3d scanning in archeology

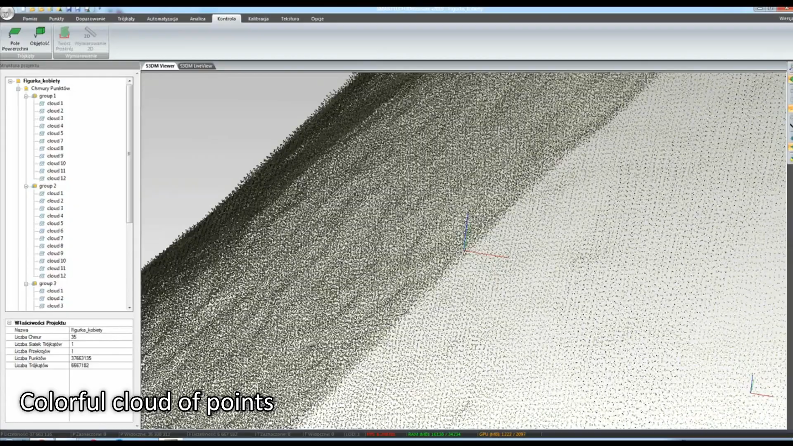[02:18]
A triangle mesh can then be exported in our program to an STL, PLY and OBG file.